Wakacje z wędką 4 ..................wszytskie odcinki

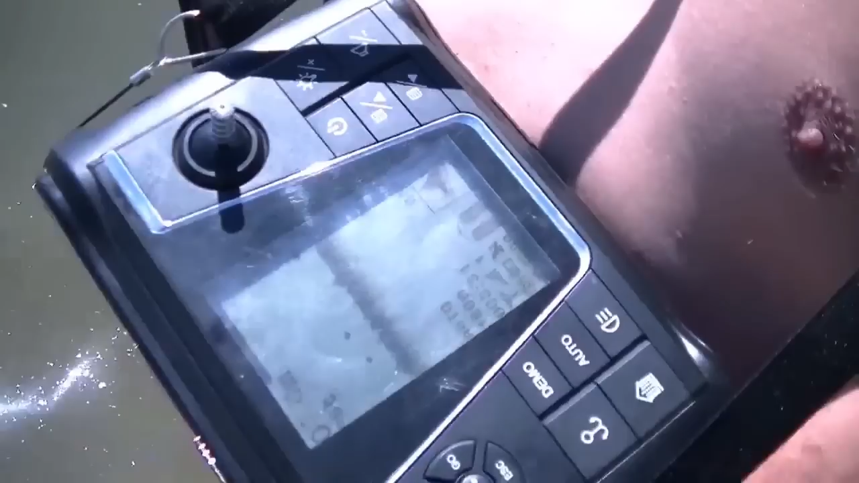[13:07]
Koryto rzeki. Co tu mam za sytuację?
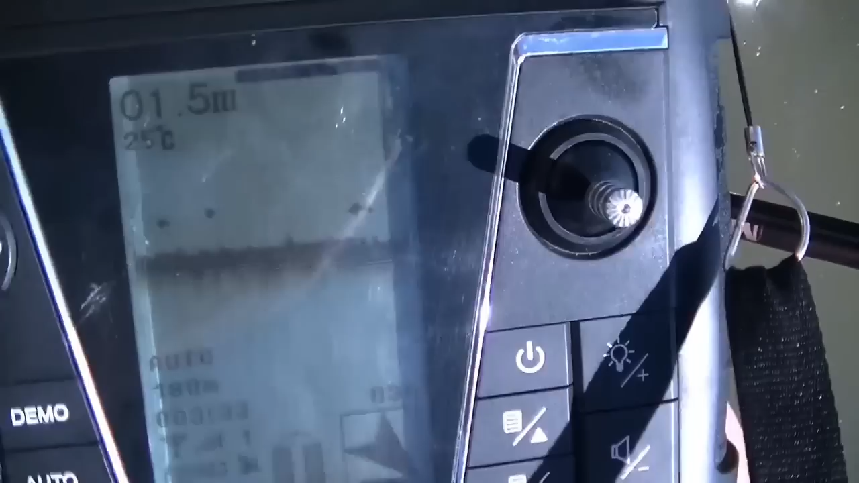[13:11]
On screen: water 25°C
1,5 metra, rybki 180 sobie. Metrów. No ja mam mniej więcej w tym miejscu, bo tu jest 200.
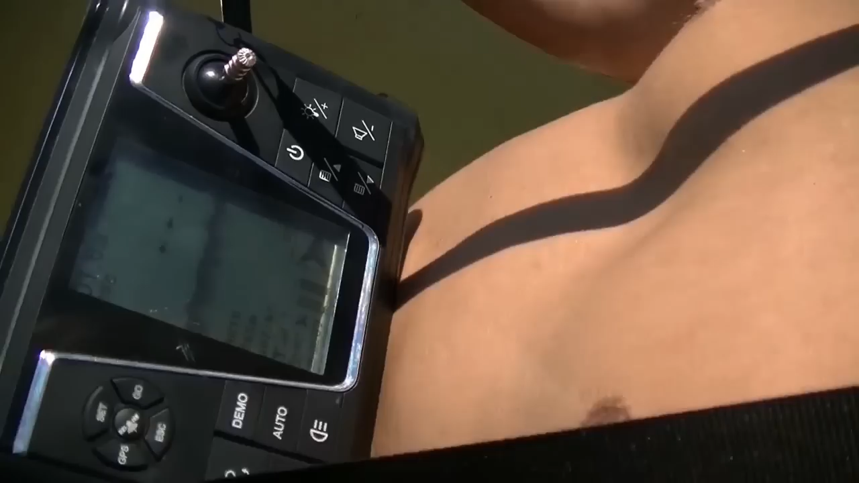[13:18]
70 plus 20 do brzegu, nawet nie ma 20, ja mam troszeczkę dalej. Mi kołowrotku już żyłki brakło, a Marcin dopiero ma połowę.
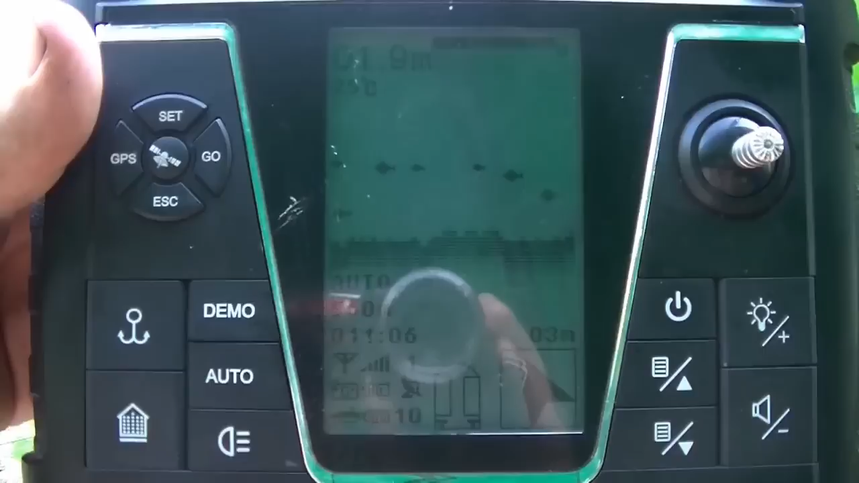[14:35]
560 metrów, robi się coraz gorącej.
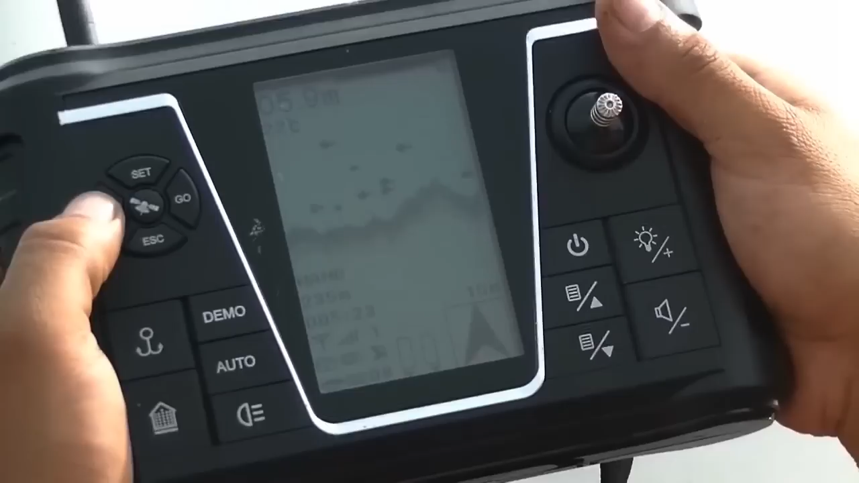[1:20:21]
6 metrów, 235 metrów. Idzie nam, poszło.
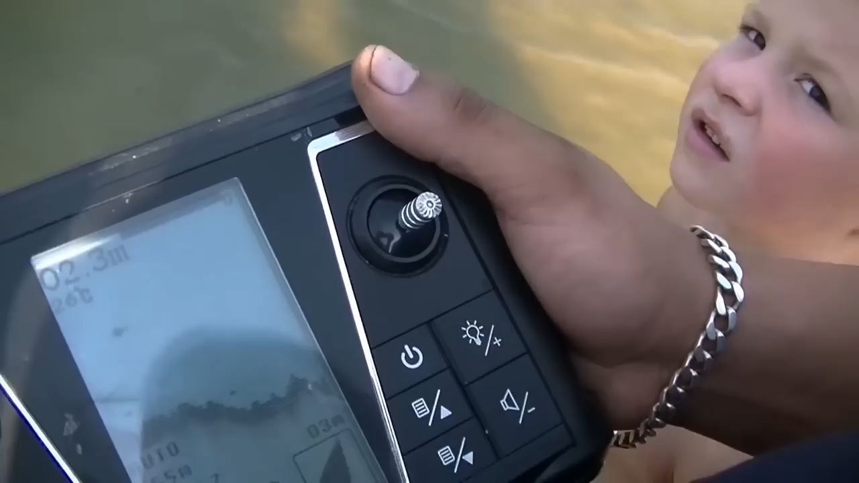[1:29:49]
Brzegu bardzo płytko było, nie? 150 metrów. Ale jak? Pod wyspą mamy 3,9 prawie i ryby są 4 metry i tam może być te koryto, wiesz?
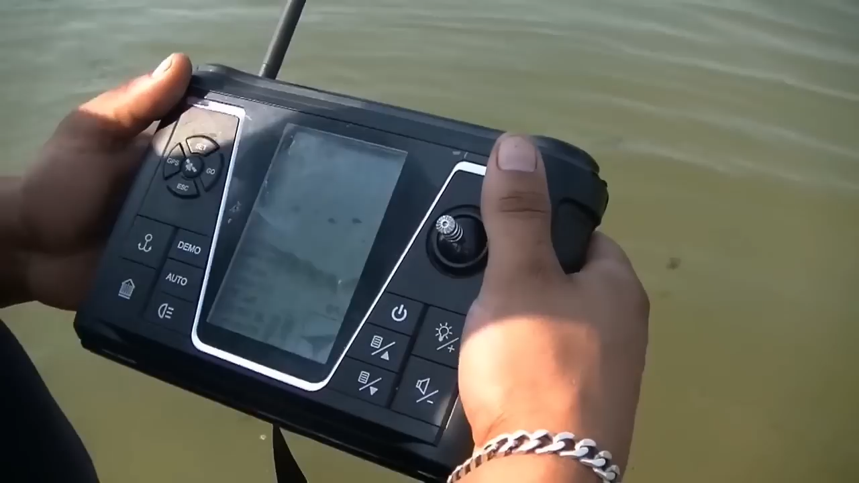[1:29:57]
Tej rzeki, na tej głębokości. Chodź mi tam pokaż. Zobacz, pokaż Karolowi.